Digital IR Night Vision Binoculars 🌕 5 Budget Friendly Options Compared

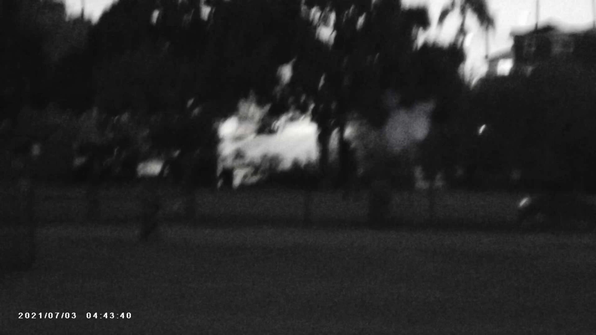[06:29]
The Geofy M24k does have pretty good video quality and it's on par with the other binoculars in the lineup
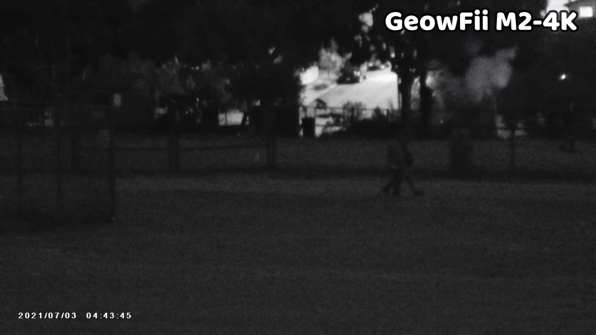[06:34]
which is impressive considering how affordable it is in comparison to the other devices but the IR illuminator is on the weaker end and this is definitely an area where you're going to notice this device lagging so supplemental IR lighting might be something to keep in mind if you plan to use it in pitch dark environments and I don't think that the range claim of 300 meters is fair under these circumstances.
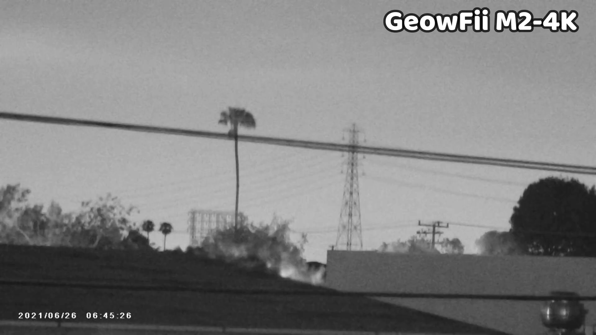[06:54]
I'm not sure where the 10x optical and 8x digital ratings come from either and the magnification is nowhere near these levels but I am impressed with the range nonetheless. It does do much better in the presence of ambient lighting and
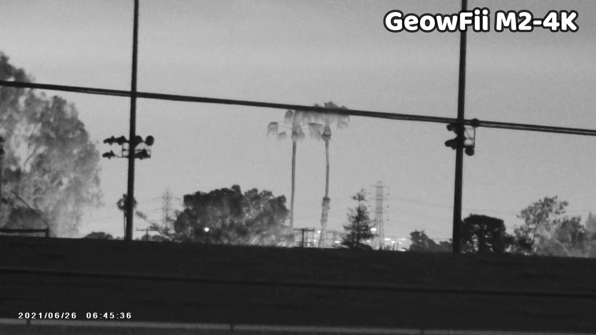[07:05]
I am impressed with the range of this device in those types of environment.
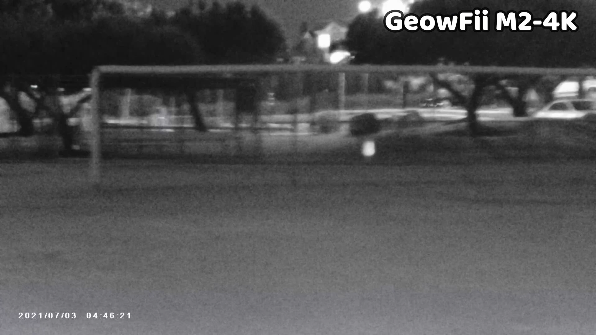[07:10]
You can record 4k video with this device and there is a 32 gigabyte SD card included. Next in the lineups we have the X-X autofocus NV and this is one of the most versatile and feature rich devices here and
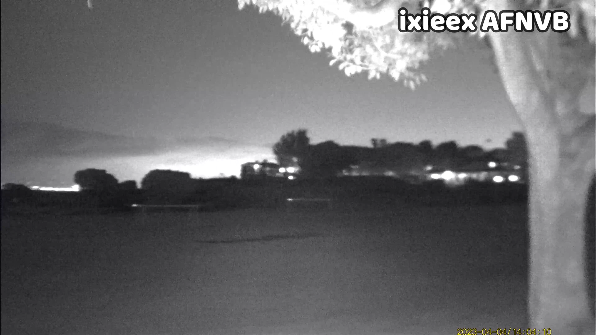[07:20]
the field of view is quite wide when it's zoomed out and is closest to the night fox red but you can also zoom in optically pretty far and it does do a good job of maintaining the quality of the image.
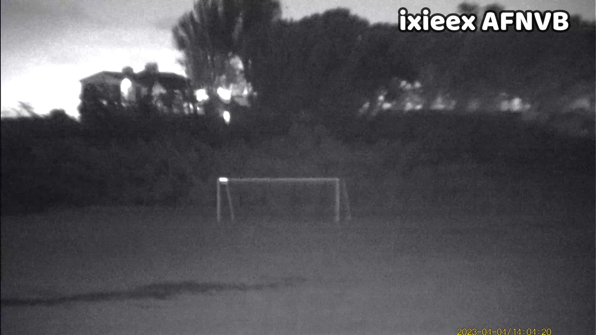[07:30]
Another interesting feature of this device is it has a built-in autofocus and it does take a few seconds but
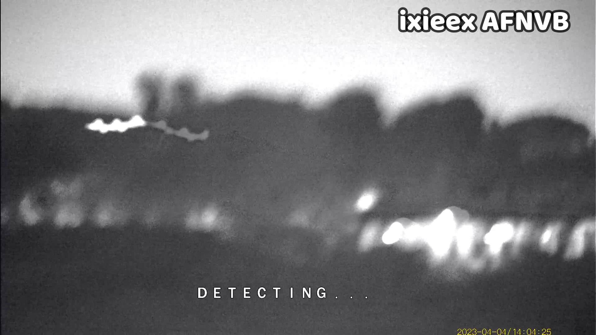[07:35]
most of the time it does do a pretty decent job of bringing the scene into focus though it's not perfect and if it's off you can manually adjust it to wherever you need it.
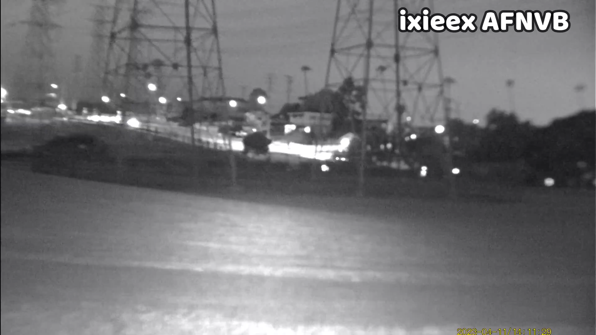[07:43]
The IR illuminator is on the weaker end but it is sufficient for mid-range use even though it does claim 600 meters on the product page which is wildly high and there's no way that the IR luminators can keep up that far and it has a 1x
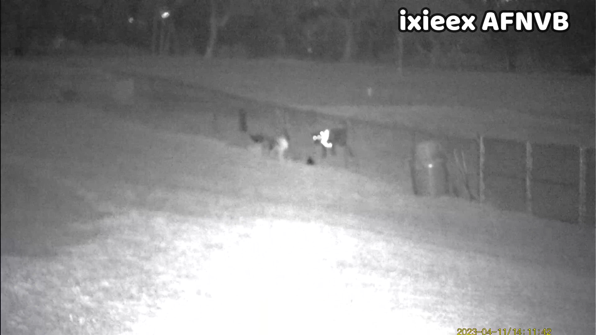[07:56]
optical zoom and up to 16x digital zoom.
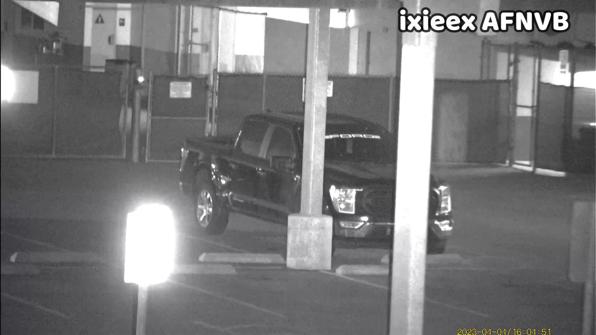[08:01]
It does do well in ambient lighting and the range is pretty good in this setting and it is the second best behind Luna Optics though Luna Optics is really in a different class when it comes to range.